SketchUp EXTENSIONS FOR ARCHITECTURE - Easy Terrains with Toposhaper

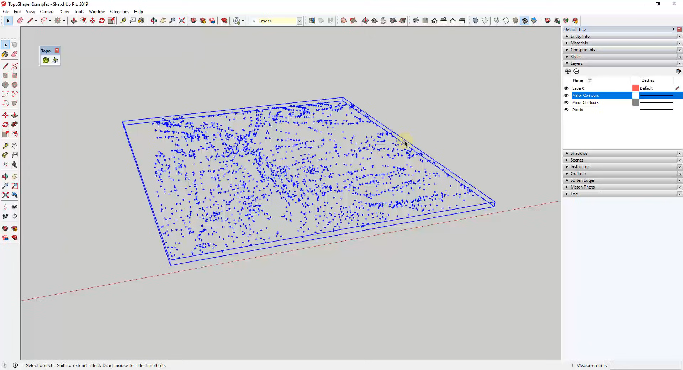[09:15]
A lot of the time what will happen is surfaces get measured as a number of different points rather than contours. And so you need to be able to bring those in and create a 3D surface from those. Well if you try to do that with the From Contours tool, so if I double click in here, again I click on From Contours, you can see how you get an error because this doesn't allow you to import your point cloud.
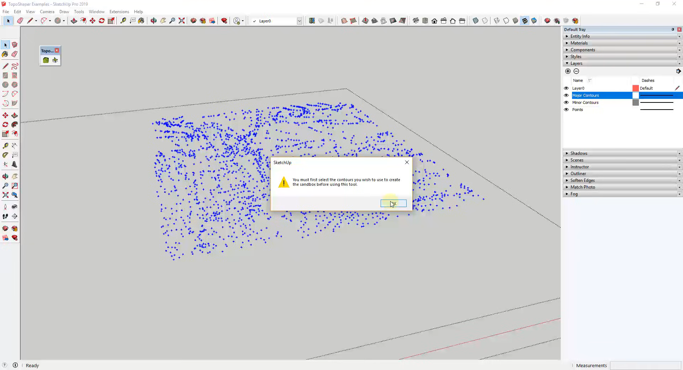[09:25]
However, if you were to click on this group of points and then click on this second option over here, Tapa Shaper actually creates a tri-mesh terrain using all those points. So while this one works for contours and it creates quad geometry, the actual terrain that's created from the point cloud is going to look a lot like the terrain that's created using Sandbox Tools because it uses this triangulation function.
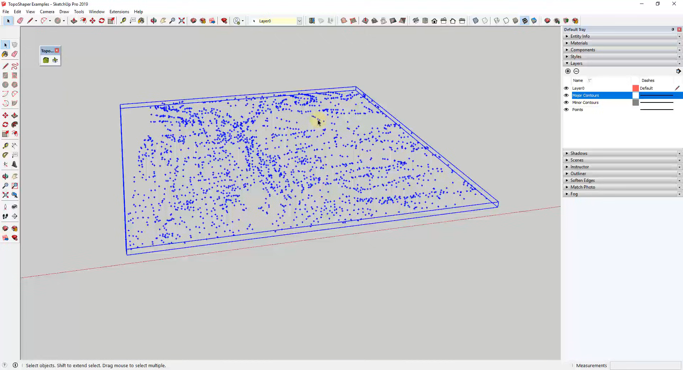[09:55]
So what you do is you just select your points and they need to all be in a group with no other geometry in them. And then you can just run this. And what this is going to do is this is going to go through and it's going to bring up a number of different options for things that you can do with these points. So in this situation, for example, this gives you an option to adjust the way that your terrain is going to be created. So you can set if this is just going to create like a convex shape based on your outer points or you can kind of try to square that out, square that off if you want that to be a square.
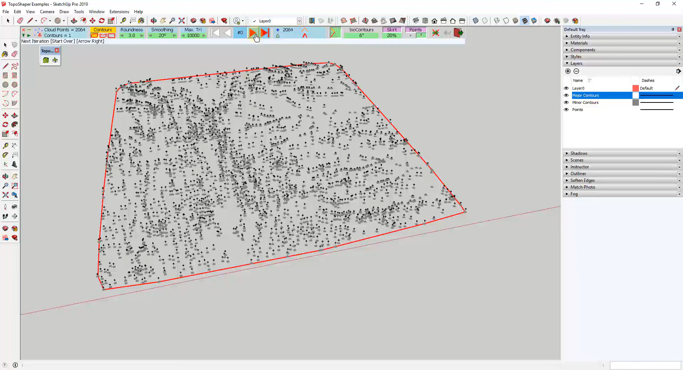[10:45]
You do want to pay attention to the max triangles function. If you don't adjust this, this can just sit and spin and you don't necessarily want this. But the way that this works is to start off, what you can do is you can click on the button right here for next iteration. So what that's going to do is that's going to come in and that's going to generate a mesh based on triangulation of the points.
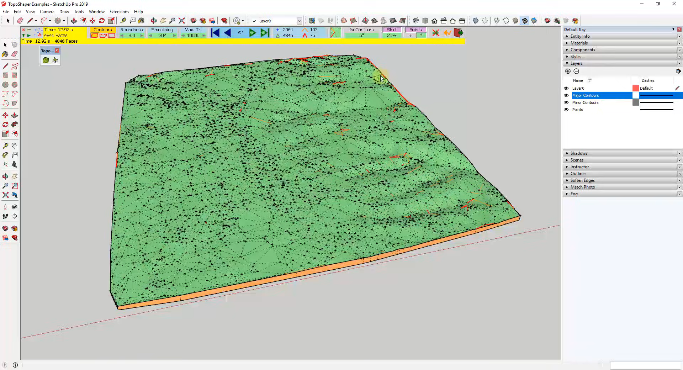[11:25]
And then if you're just not really worried about it, you don't think it's going to lock up or anything like that, you can go ahead and click on this button right here for auto calculation. And so that'll run through the rest of the different iterations that are in here.
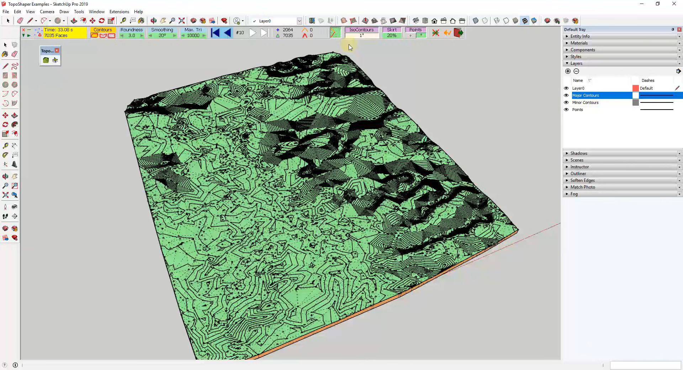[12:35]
But you can see how you can definitely make that adjustment and make this whatever you want it to be. So if I did this every two inches, it would look something like this. So, and you can turn the skirt on and off depending on what you want there.
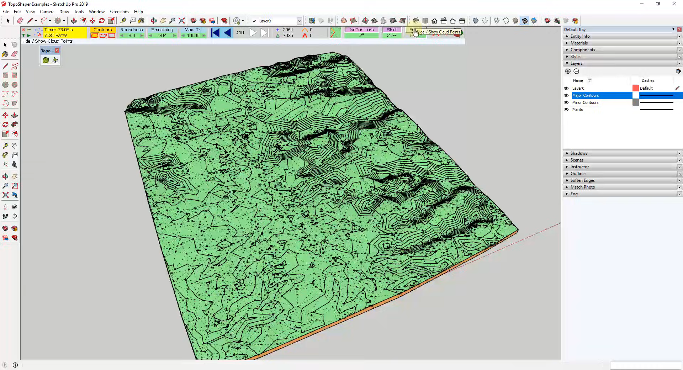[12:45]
And then I don't really mess with the points function all that much,